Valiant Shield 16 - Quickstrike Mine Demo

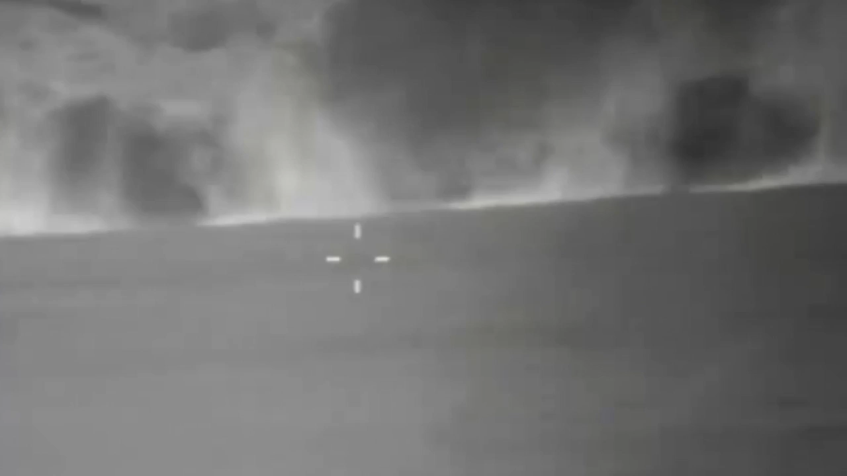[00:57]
Just a great day for us flying. The mines were dropped at a bombing range 100 miles north of Guam where Navy divers will be retrieving the mines from the water.